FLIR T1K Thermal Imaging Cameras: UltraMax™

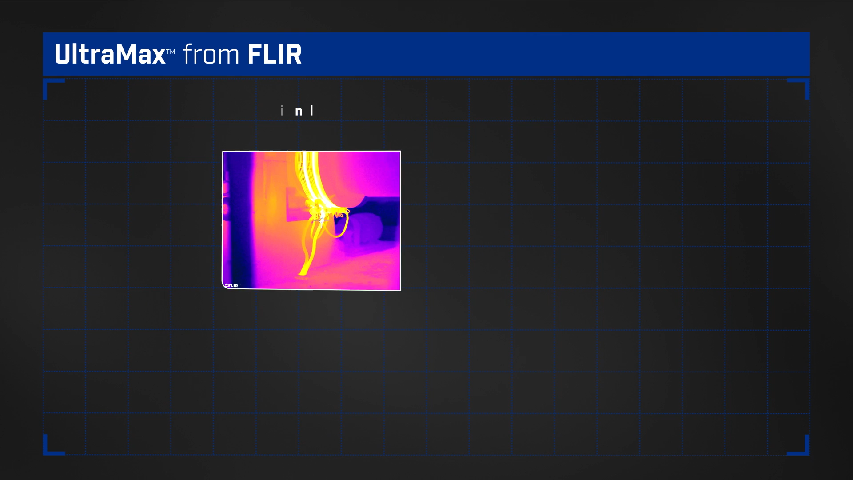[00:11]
super-resolution technology that can quadruple your camera's pixel count, producing richly detailed thermal images and FLIR's most accurate temperature measurements.
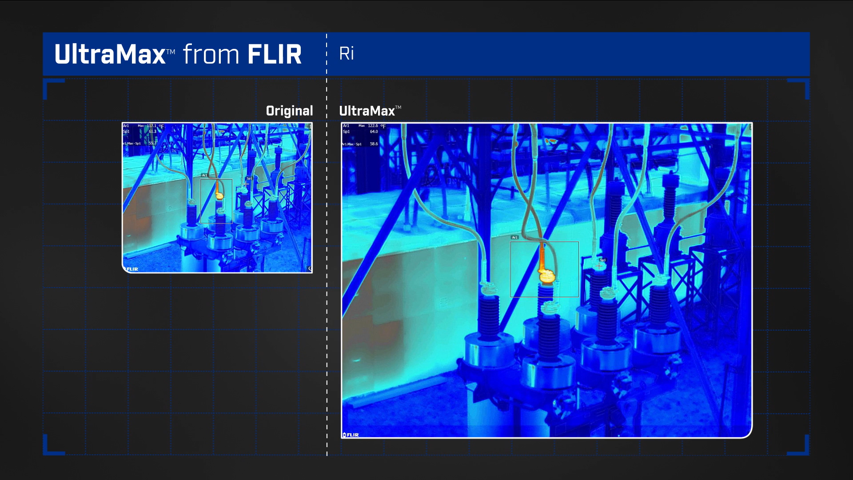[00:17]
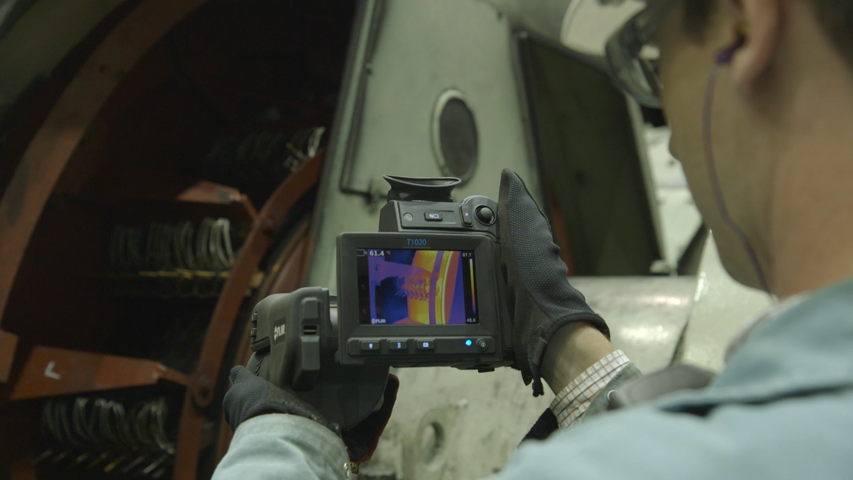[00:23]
Instead of recording a single thermal image, Ultramax captures 16 in a rapid burst, each slightly offset by minute, natural hand movements.
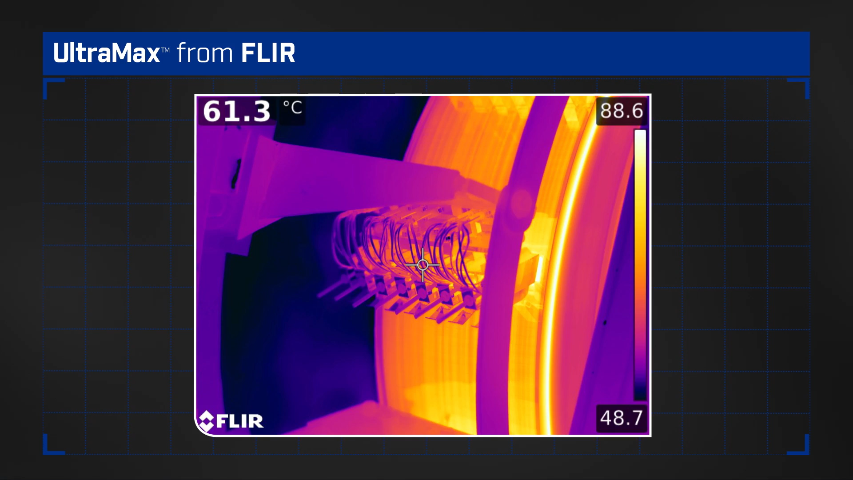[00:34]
On screen: spot 61.3°C
When you're ready to analyze images and create reports,
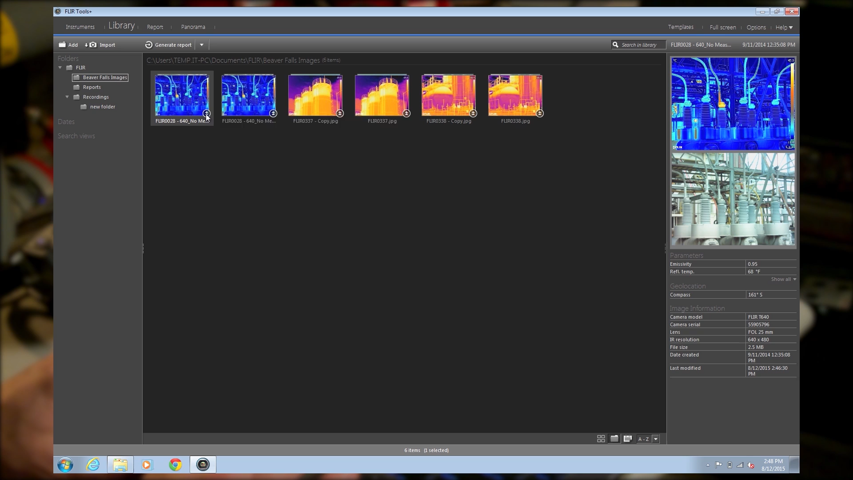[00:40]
the Ultramax algorithm takes over, extracting the additional pixels to digitally build a bigger, cleaner, more defined picture.